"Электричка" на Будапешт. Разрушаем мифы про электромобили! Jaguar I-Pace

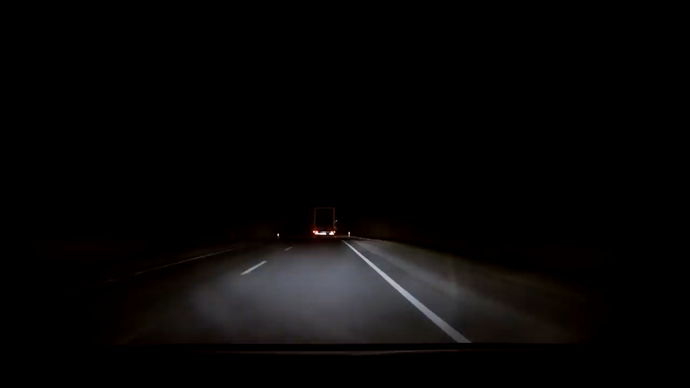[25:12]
Вчера ко Львову мы подъезжали уже в полной темноте и я был восхищен вот этому матричному диодному свету, который установлен в айпейсе. Он адаптивный и это не просто означает, что автомобиль сам переключает дальний или ближний.